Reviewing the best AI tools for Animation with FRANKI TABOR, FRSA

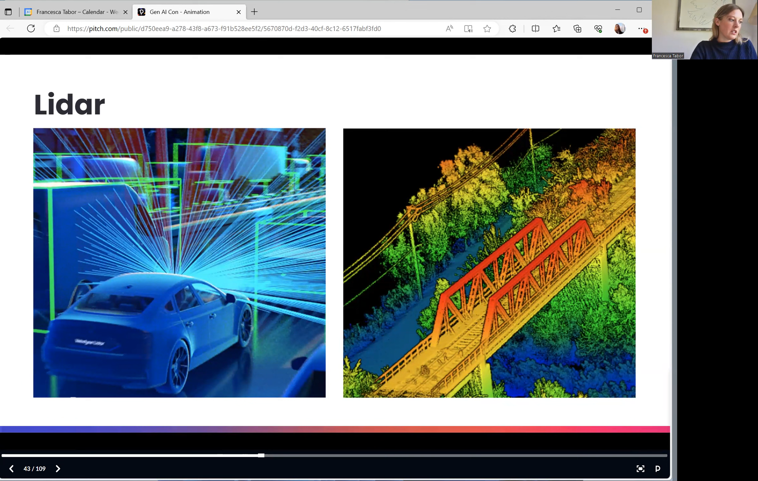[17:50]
such as an autonomous vehicle being able to understand the objects around it. And it means that even if there are dark conditions, the object still has computer vision using light lidar technology.